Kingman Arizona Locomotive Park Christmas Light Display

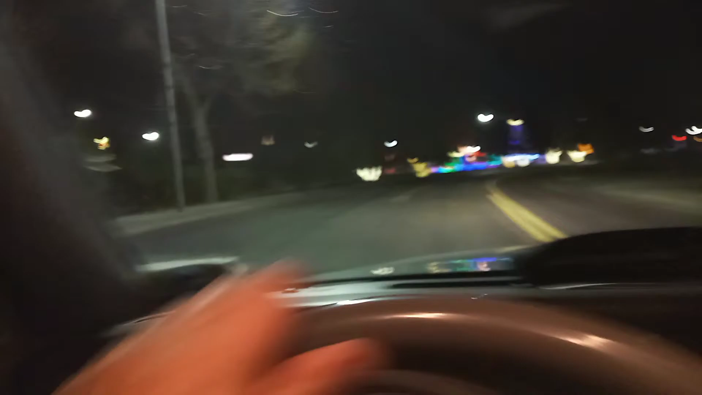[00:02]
We're coming up on Locomotive Park, which is beautifully lit up for the season, so here we go.
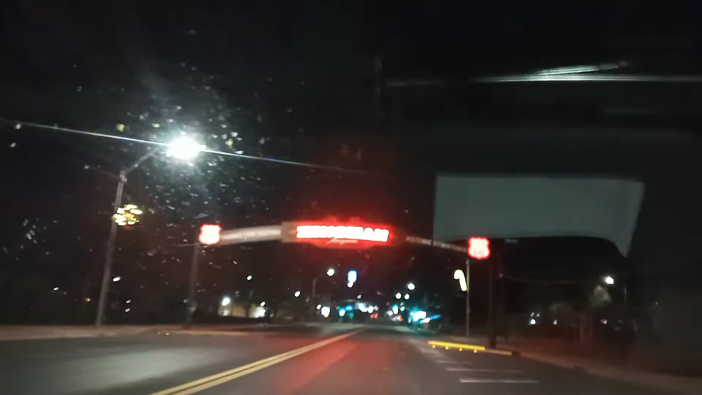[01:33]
Yeah, it's not gonna focus, but I thought we'd head back into town.
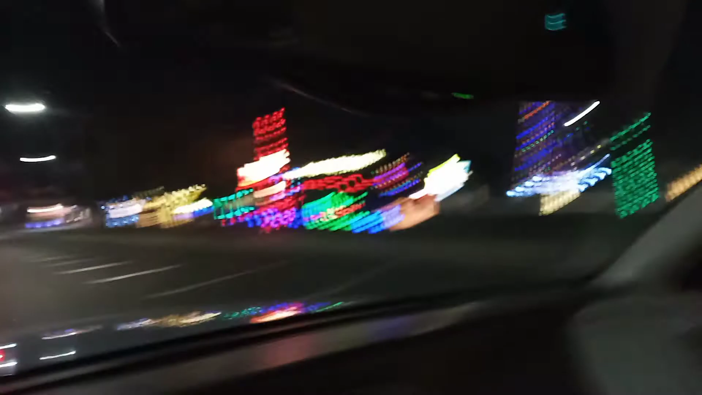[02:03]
Plus, just the classic car dealership is up and around the corner. I want to come along. Get a shot of that, hold it up.
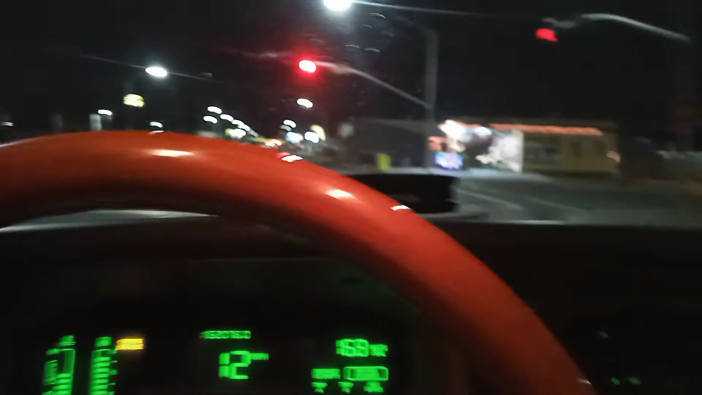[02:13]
This is the Motorcycle Accessory Shop, Thunder Road. That's an R-O-D-E.
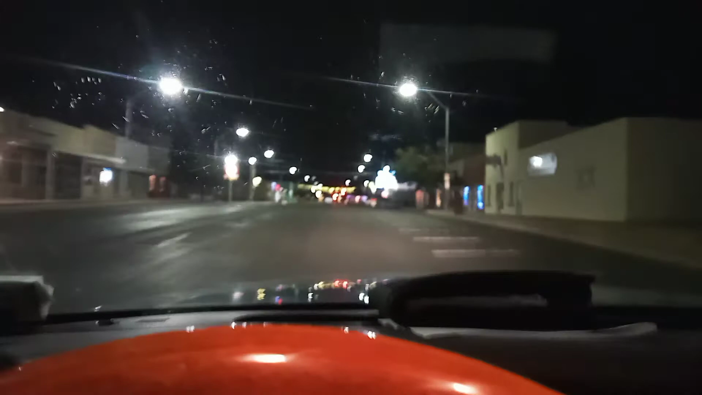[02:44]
And this is now third, coming out the Cross Street, which we will have just a stop sign. Our favorite, Circle K, open 24-7. Nice gal in there tonight. Had to work a double shift yesterday, and then come back into a graveyard tonight. This is how hard it is to get people to work on their shift, or to come in and be willing to do a 40-hour week.
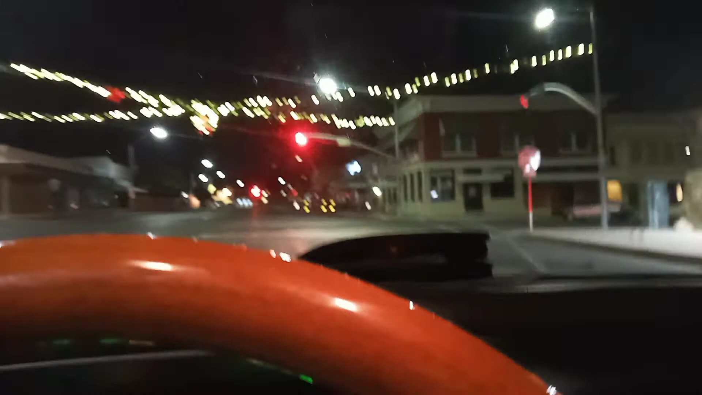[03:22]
So let's use Fourth Street here, since I won't be turning left when I get down to Andy Devine.
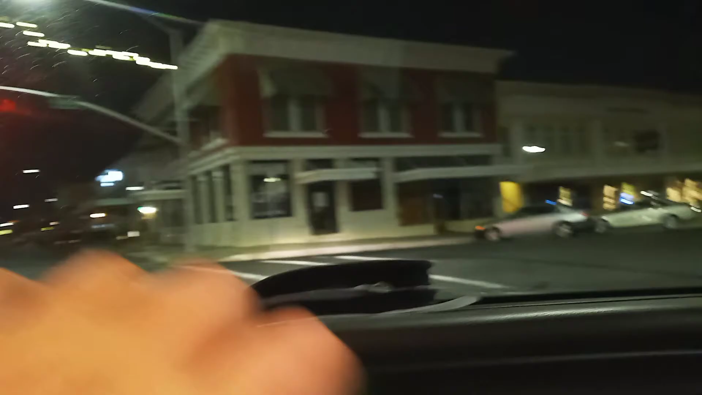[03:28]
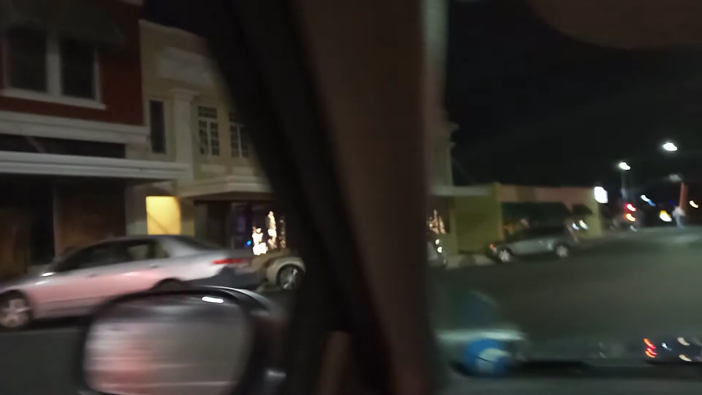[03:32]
There's still a little bit of Beale there,
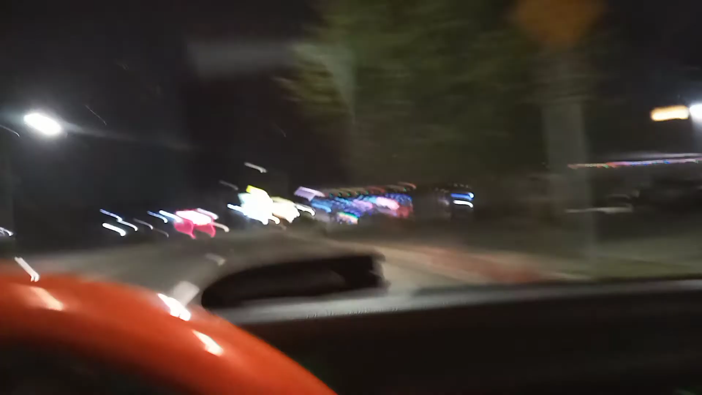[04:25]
Here's the motor company I was talking about. It's just always, it's so beautiful.
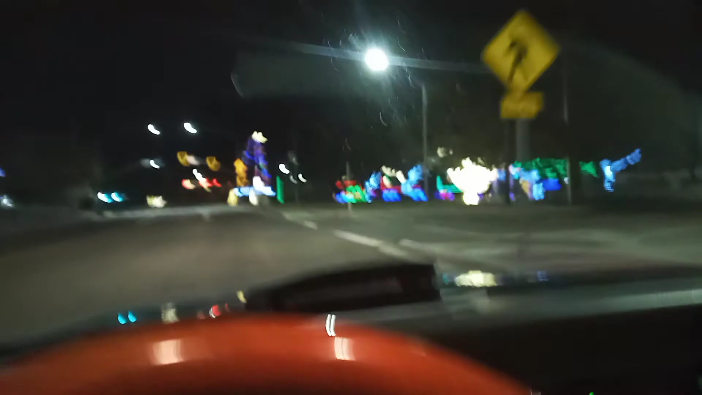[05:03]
So that's our beautiful downtown Kingman.